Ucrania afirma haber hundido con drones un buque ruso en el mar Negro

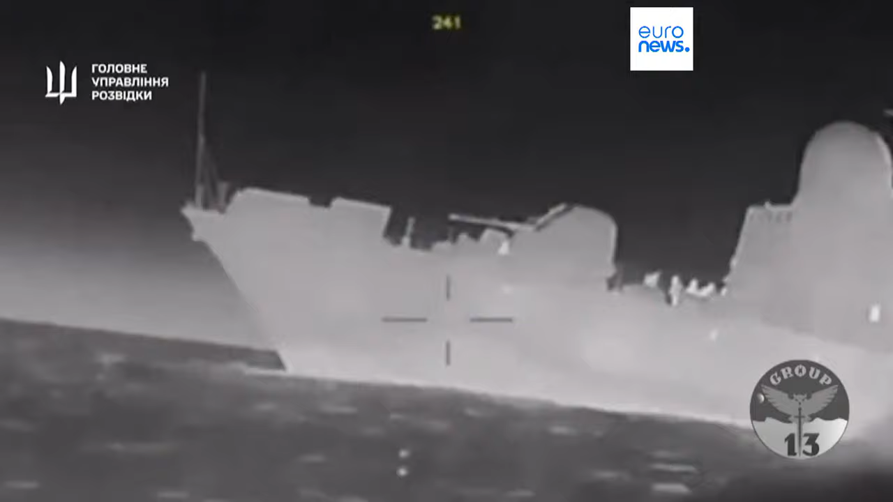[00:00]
Ucrania afirma haber hundido un pequeño buque de guerra ruso armado con misiles en el Mar Negro.
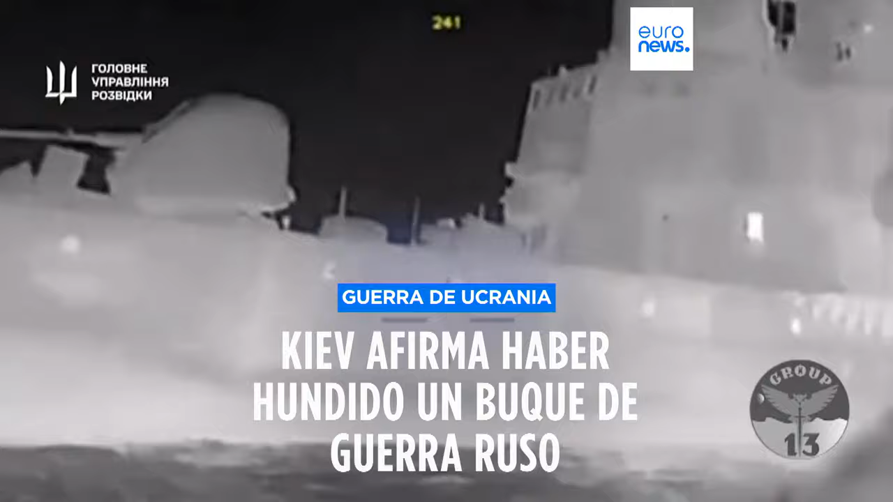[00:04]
La agencia de inteligencia militar difundió imágenes que,
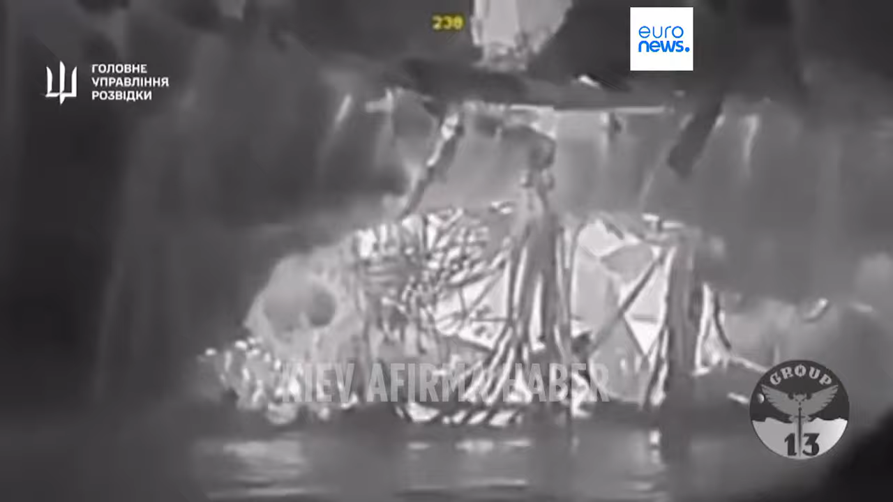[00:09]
según asegura, mostrarían un ataque el miércoles por la noche con varios drones navales chocando contra el barco y explotando.
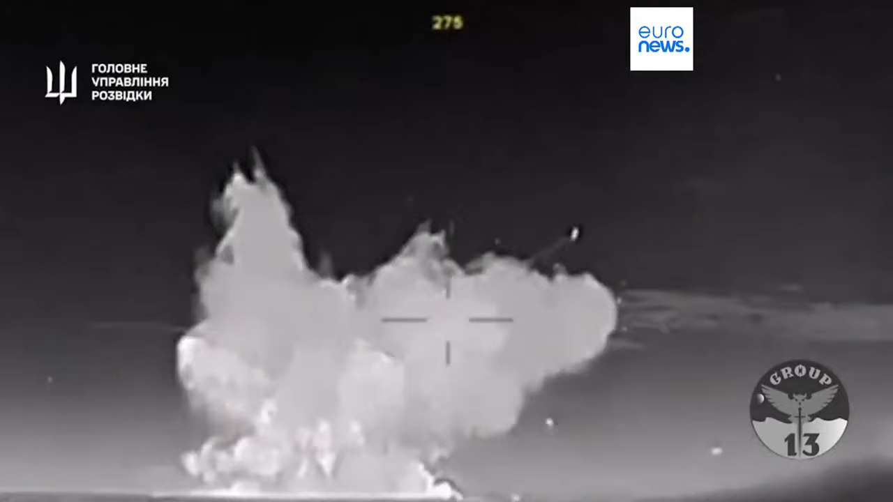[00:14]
Los ataques ucranianos a navíos rusos en el Mar Negro han permitido a Kiev aumentar las exportaciones de cereales y otros bienes.